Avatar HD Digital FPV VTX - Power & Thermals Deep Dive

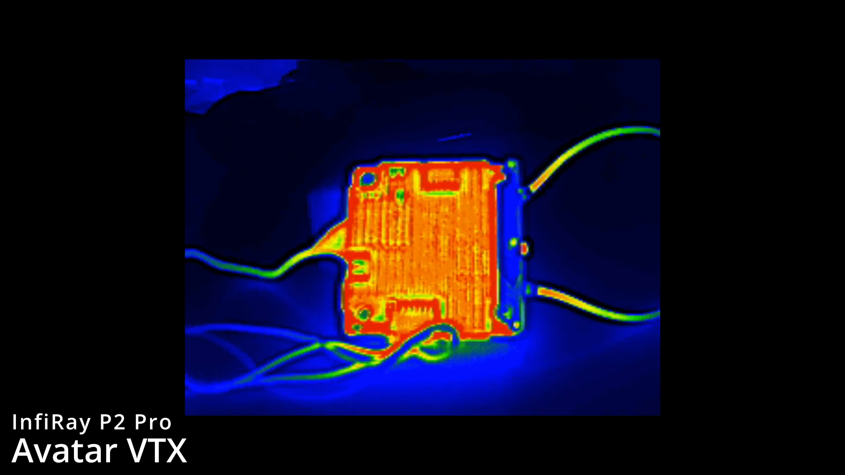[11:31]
Now it's a few minutes later and just to show you it with that thermal probe removed we're now just looking at the back you can see it's much more even than it was earlier. Heatsink still being visible compared to the rest of the PCB. It's very much the situation of the PCB having the hottest area but the heatsink is doing its job and removing that heat away from the board. Now just to flip it over and show you it from the other side at the same time you can see again very similar overall. The heatsink showing up you can see that there's no real difference with
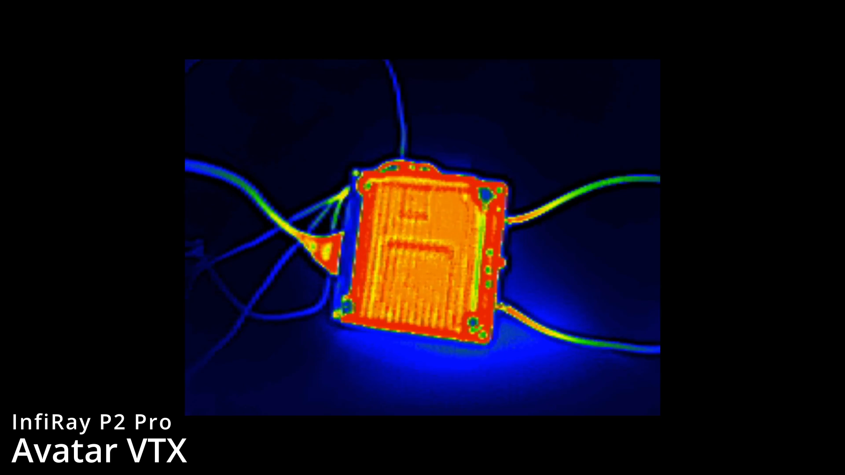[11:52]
that lump area in the middle it's the PCB that's very much showing the hottest overall. Next we're going to do the same tests with this the Walksnail Whoop VTX.
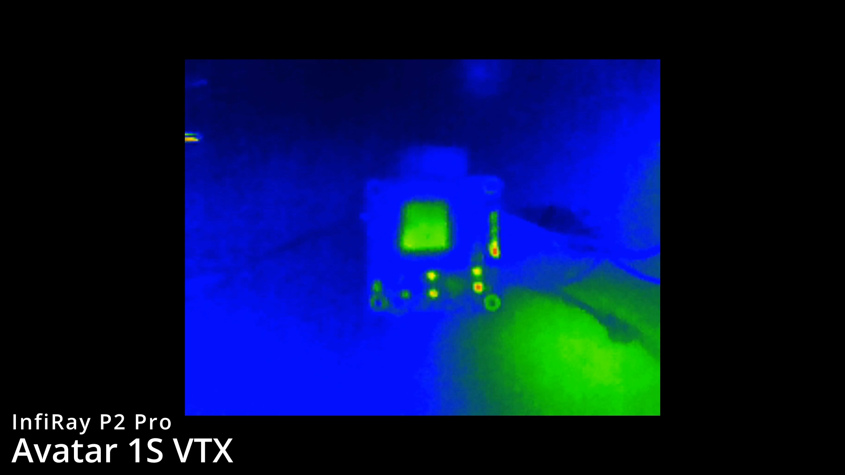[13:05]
battery and you can now start to see the board heat up. It is clear that that main chip set in the middle is what's getting hot first of all. You can see the heat emanate from around that.
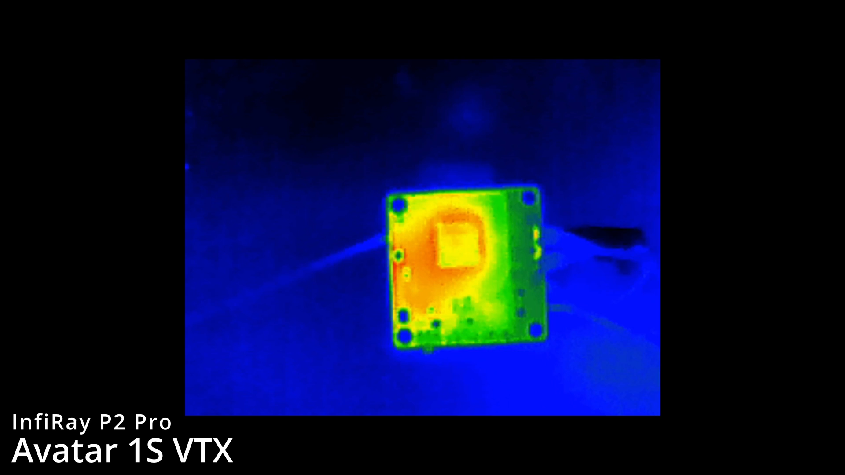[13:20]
Interestingly looking around the board none of the other items seem to be getting very hot at the moment. There is that voltage regulator chip down there which really isn't showing any thermal mass. Really it looks like the heat is actually coming from the other side of the board at this point. Okay it's about a minute or so later and as you can see the heat has spread more around the outside of the PCB especially around the top left area.
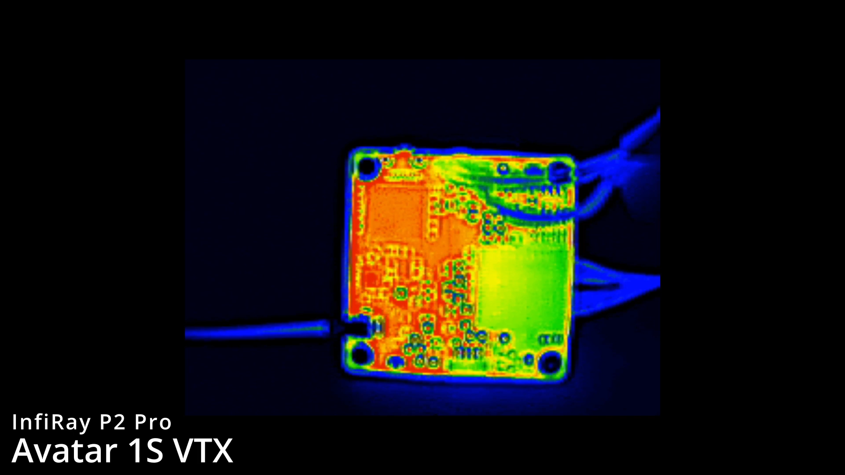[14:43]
You can see the memory chip there is fairly cool and that heat now is spreading out around the rest of the PCB. Okay now just to show you it now I've cleared that heat compound off the chip. We're going to plug in the power and then you can start to see the heat kick in around the IC. Again it really appears to emanate from around that chip in the centre but it's going to be very hard to actually show this on the thermal because it is silicon and it's actually reflecting the thermal image but you can see again
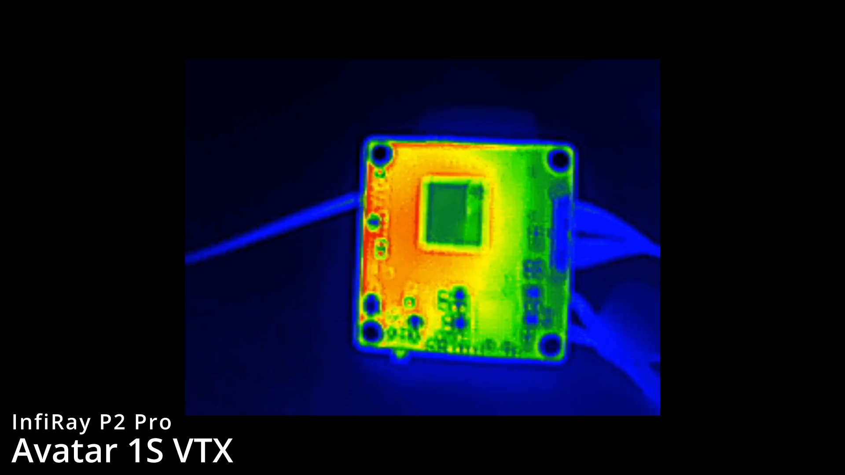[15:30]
the other side of the board is where we have the power amplifier. That appears to be what's driving the most heat here at the moment. Okay so just to summarise what we've seen on the power consumption.